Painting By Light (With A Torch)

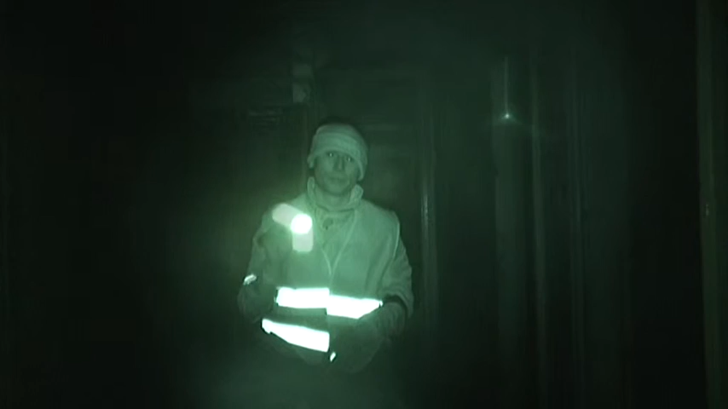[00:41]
what I've done I've came to this abandoned building and trust me it is abandoned and I'm being 100% serious there's a hole right
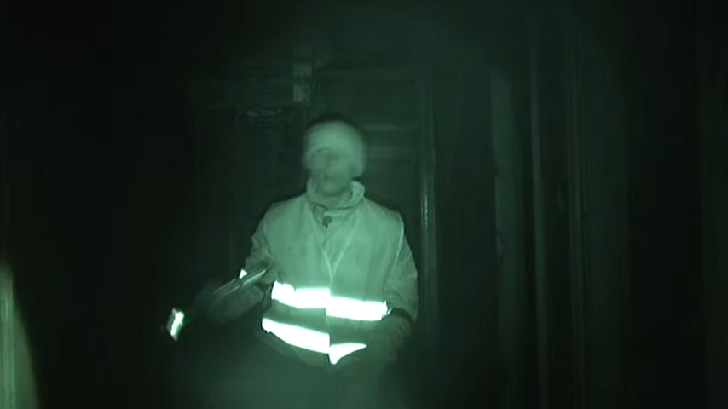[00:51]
there in that floor which I went straight through into the basement of this derelict building so if you're gonna try painting by light
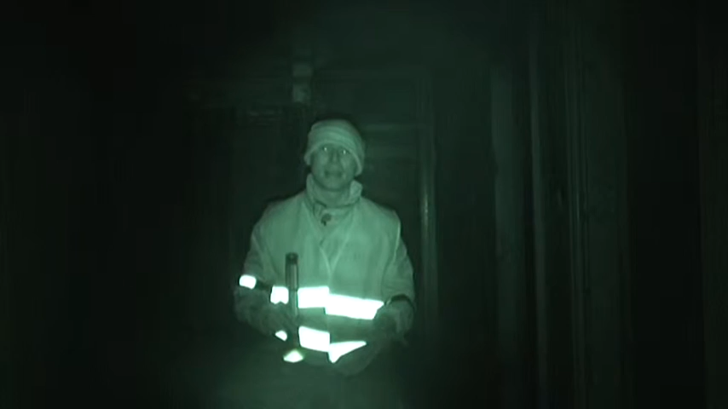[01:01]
then YouTube I strongly advise you not to come to derelict places the only reason I'm here is because I am stupid anyway moving
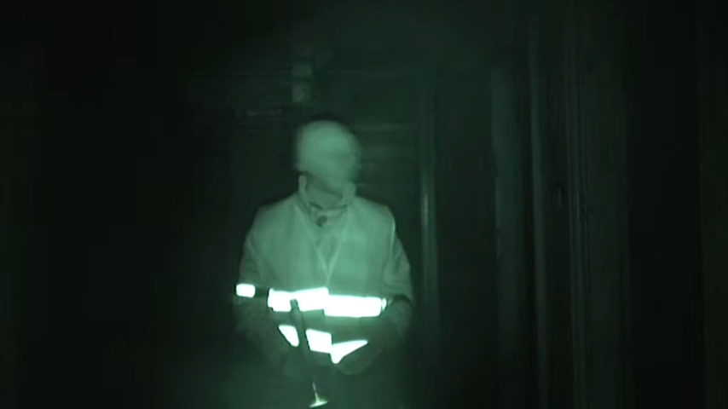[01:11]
on the torch this cost me 10 pound from B&Q and I'm going to show you some images
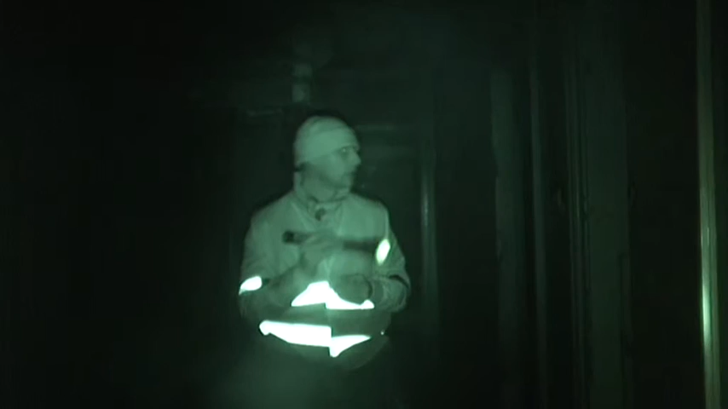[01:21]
that I'm going to make only with my Nikon B90 and this
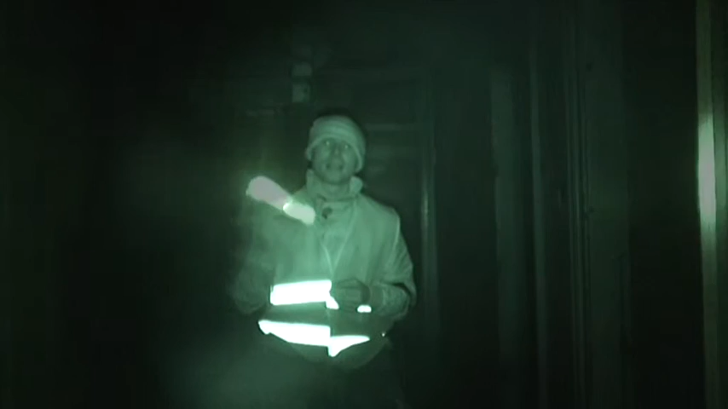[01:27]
flash what I love about this torch if
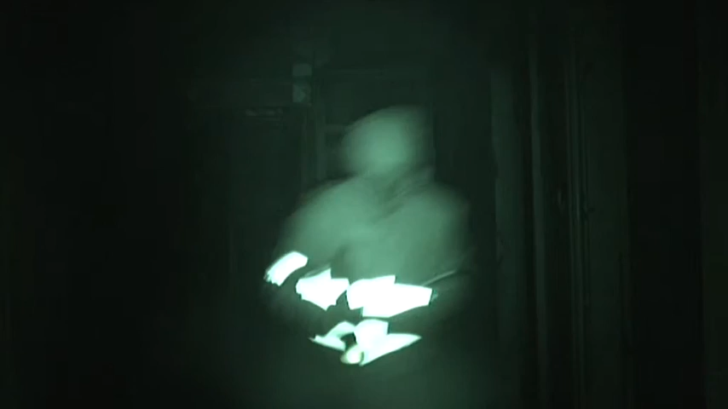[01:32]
it's just show you in the distance is that we can set it on a focus beam if we don't want the focus beam we
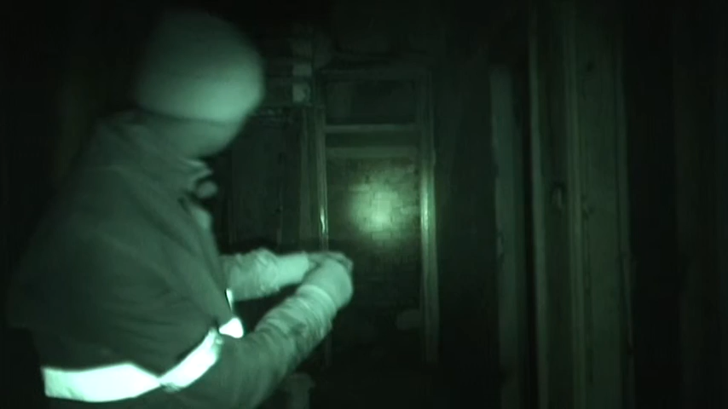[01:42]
can spread our light out by adjusting it like so and this is ideal just for adding a little glimmer of light on the subject so YouTube let's get to work and let's start painting this place by light I think I will probably paint this
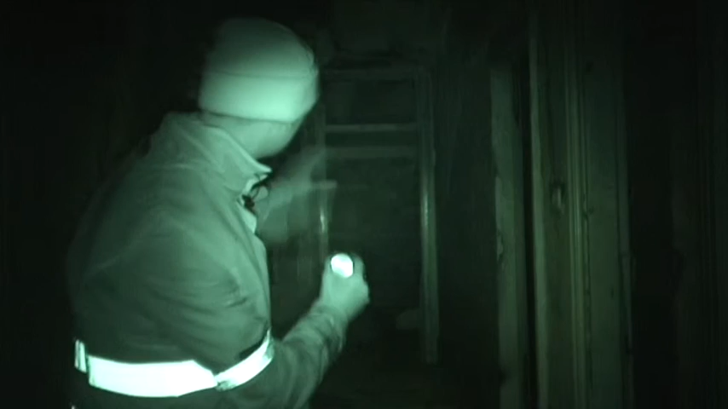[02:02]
scene first which we currently see in night fusion mode so let's get cracking what I'm doing now is I'm going to paint this stairwell
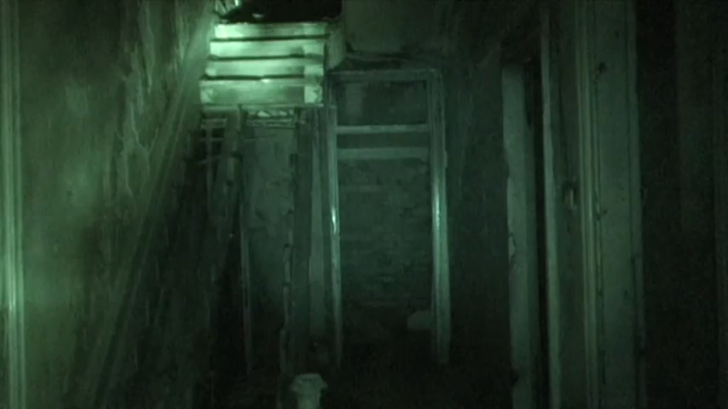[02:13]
in to my photograph you're not going to be able to see this but at the bottom of the stairwells there is rocks so I'm also going to paint this in too also YouTube don't be afraid to move into
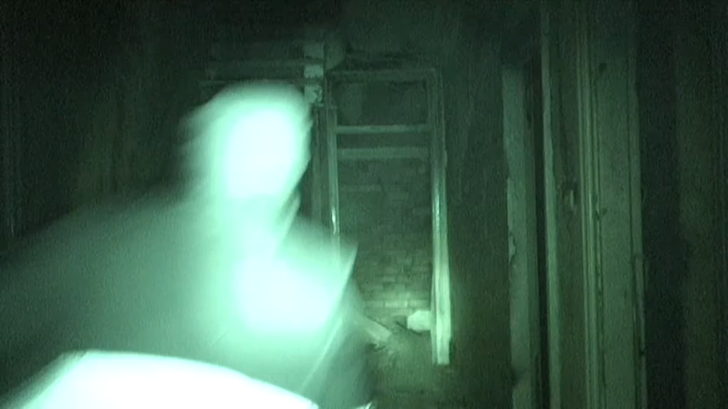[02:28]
your image when you're painting by light the only thing what I do suggest is
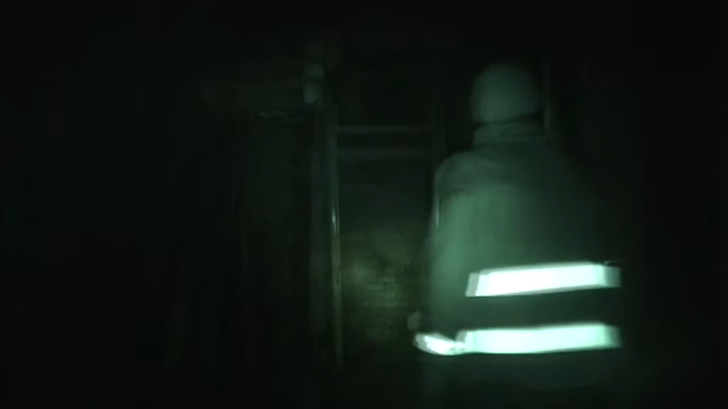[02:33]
please do not turn around and point your torch back at the camera as you will ruin your photograph as you can see now here I'm going on a focus beam up around the
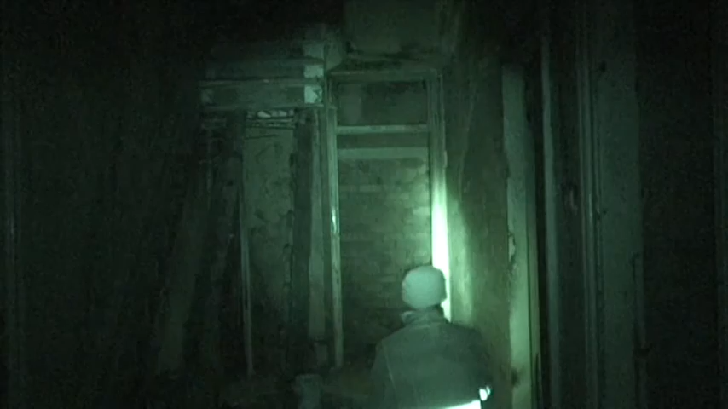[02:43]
door I'm painting what's in behind that door which is a brick wall I'm painting at the top I'm going to paint parts of this ceiling I'm going to move back YouTube
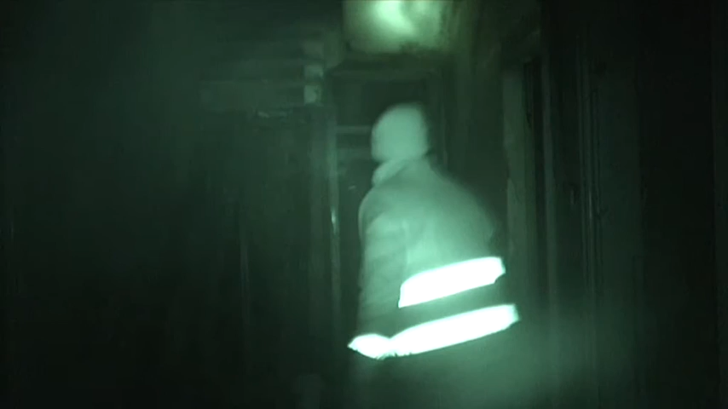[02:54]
again when you're moving back don't point your torch at the camera simply
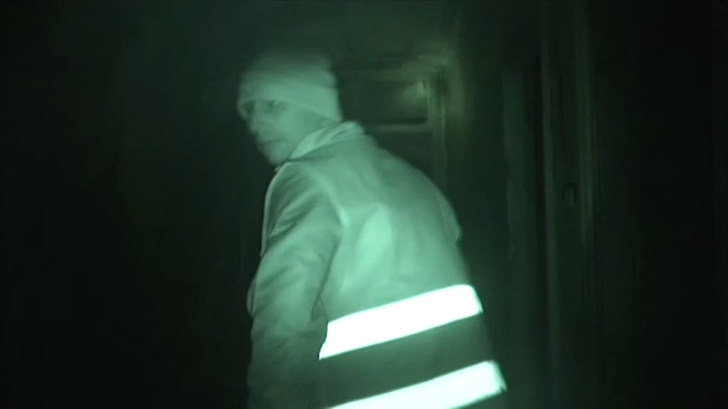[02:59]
move back and keep your torch faced forward now at the top of the stairwell I can see all these trees and stuff so there we go I think that is my first photograph so let's have a look at what this photograph does look like
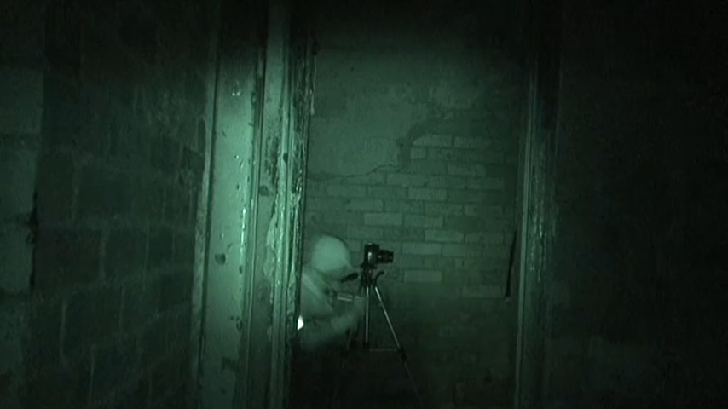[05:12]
I'm going to pay particular attention to the path to this stairwell which is all rotted again the door frames the paths particularly down here in this basement because that's going to show up in the image hence this is the basement I fell through the floor to before again lucky I didn't hurt myself but this is what this photograph now looks like
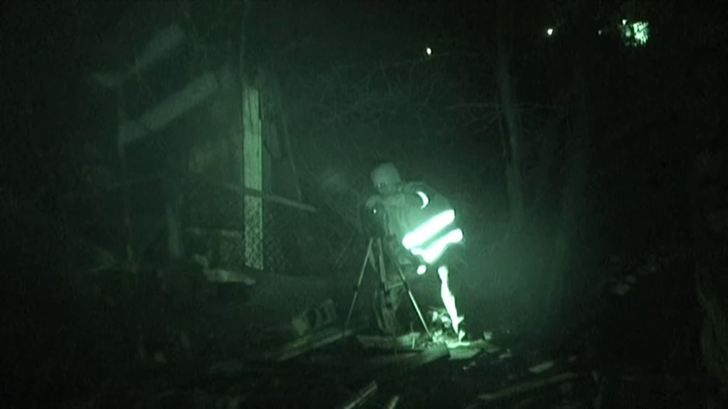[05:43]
okay youtube so here we go I've got my final photograph of the night coming up I'm on a shutter speed of 20 seconds I'm on an aperture of f3.5 and I'm on an ISO of 500 youtube if you're going to be like me and you're going to start painting by light every now and again top tip is always bring spare batteries with you my torch the battery's just gone but because I've carried extra batteries with me I'm now able to continue and finish off my last photograph of the night
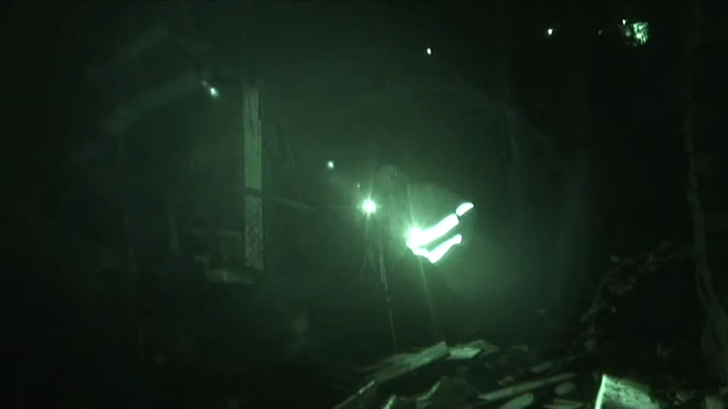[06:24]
derelict building and hopefully it's going to be a very good photograph now here we go first of all I'm going to start off by painting this rubble then I'm going to get all this colligated iron I'm going to go around the frame of the building down this colligated iron this is the bit where I blind you youtube there we go you're blinded now we're going to paint the back wall all the ceiling all this falling off timber everything what we see and there we go the camera is stopped its exposure so the final photograph looks like this